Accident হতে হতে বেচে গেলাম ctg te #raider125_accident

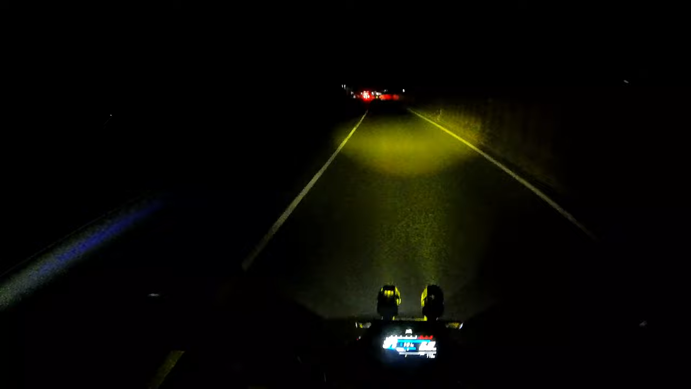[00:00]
এই যে দেখলেনই তো আপনারা কি হঠাৎ করে এসে সে কোত্থেকে যে উঠলো রোডের উপর, আমি সেটাই দেখি নাই। আমার স্পিডটা তো বেশি ছিল না, এই জন্য আমি কন্ট্রোল করতে পারছি।
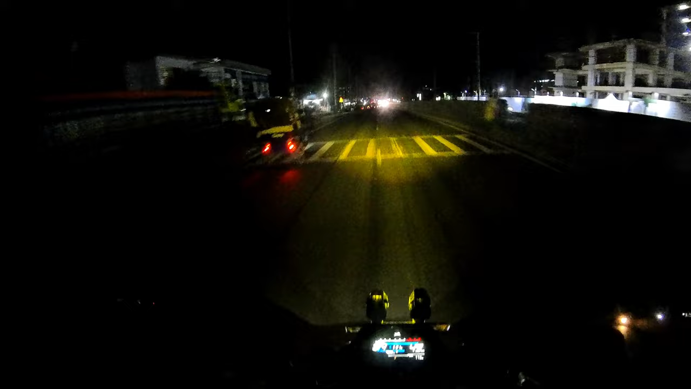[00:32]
কোনো ইন্ডিকেটার নাই, কিচ্ছু নাই, হঠাৎ করে দেখি যে সে রাস্তার উপর উঠে গেছে। আর এটা হচ্ছে বাইজিত লিং রোড দিয়ে আমি সিটিতে ঢুকতেছিলাম, তখন প্রায় 8টা সাড়ে 8টার দিকে বাজে। তো আমি রাস্তায় সুন্দর করে আসতেছিলাম,
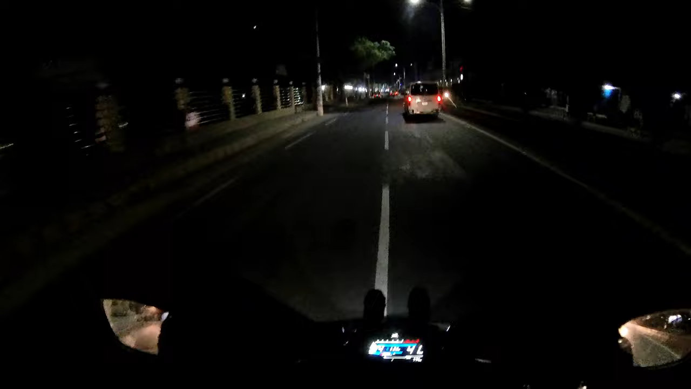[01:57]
আচ্ছা, আর এখন হচ্ছে বাইজিত লিং রোড দিয়ে সুন্দর করে এখন অক্সিজেন দিয়ে বালুচরার দিকে যাবো, যেহেতু অপর পাশে হচ্ছে বালুচরাতে।
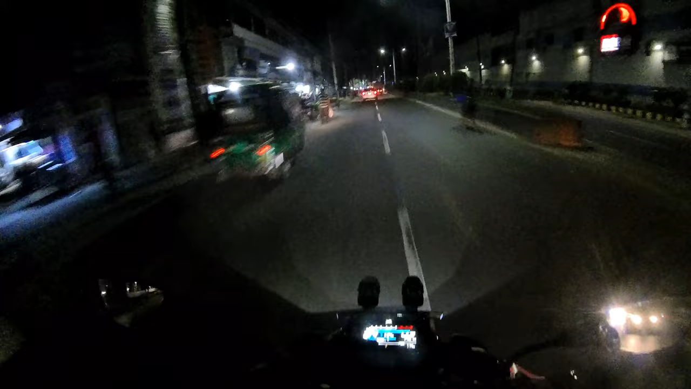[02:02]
আর আসতে মোটামুটি 1 ঘন্টার মতো লাগছে চিটং থেকে, মেরেশ্বরের থেকে চিটং এর দিকে আসছি, তো মোটামুটি 1 ঘন্টা লাগছে।
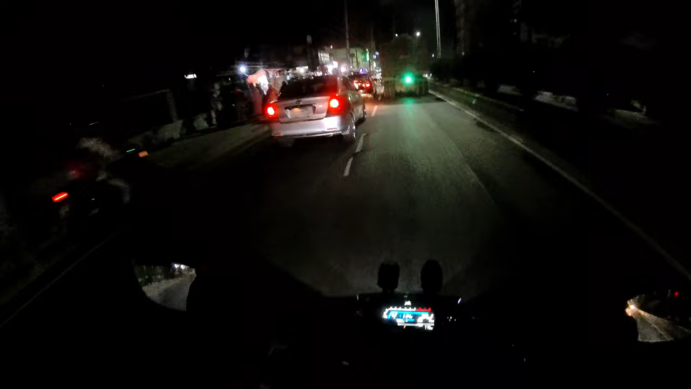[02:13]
অ্যান্ড রাতে রাইড করে প্রচুর মজা পাইছি, রাতে অত বেশি জ্যামও ছিল না, সুন্দর করে ফগও ছিল, ভালোভাবে টেনে চলে আসছি। আর কিছুক্ষণ পরে হচ্ছে বাসার দিকে যাবো।
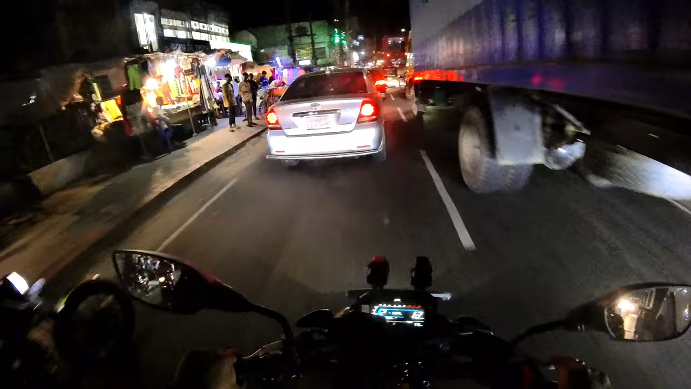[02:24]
অ্যান্ড রাস্তায় মোটামুটি জ্যাম আসছে, অল্প কিছু জ্যাম, শহরের দিকে যে একটু একটু জ্যাম ফিল করতেছি, অত বেশি জ্যাম এই জায়গাটাতে সবসময় জ্যাম থাকে, তো এই আর কি। চলেন আমাদের সাথে।